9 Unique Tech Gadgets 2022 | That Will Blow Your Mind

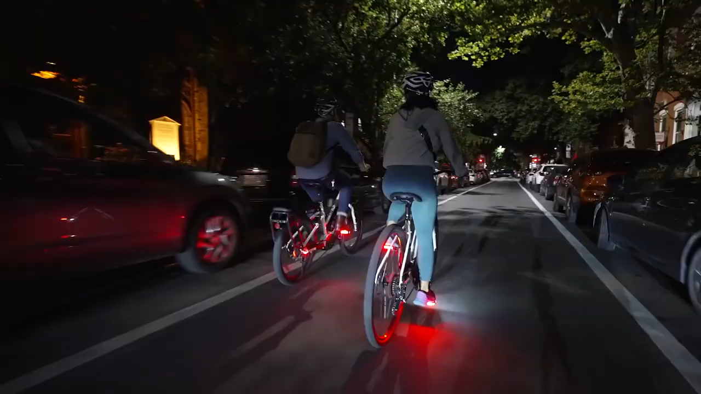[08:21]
creating a large light footprint that is uniquely noticeable from all directions.